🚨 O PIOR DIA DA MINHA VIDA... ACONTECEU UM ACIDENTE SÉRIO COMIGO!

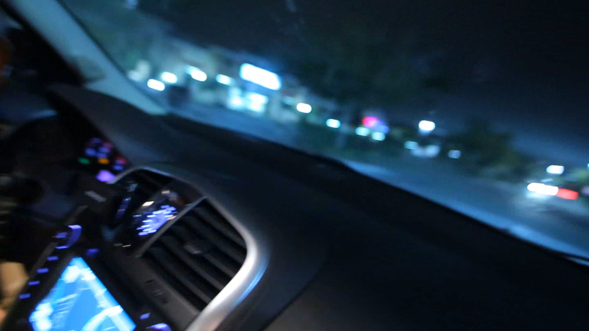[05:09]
Olha ali, é aquela loja ali.
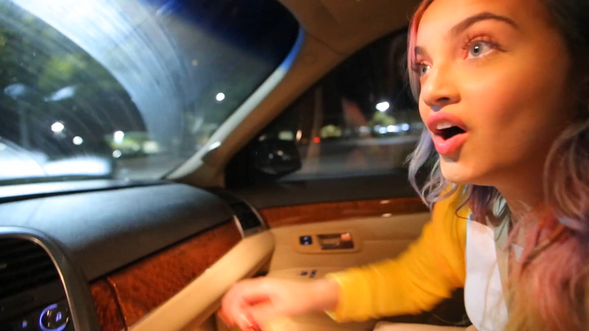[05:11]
Ó, ali é a loja da fantasia. E aqui é a loja dos cachorrinhos.
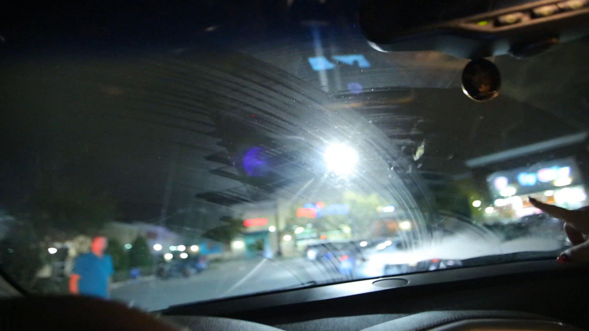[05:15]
Vai, e aqui também tem inseto, é aqui, você... ó. Nossa, vai, Ana, vou deixar você na frente. Vai, o Fê não tem mais carro nenhum, Fê.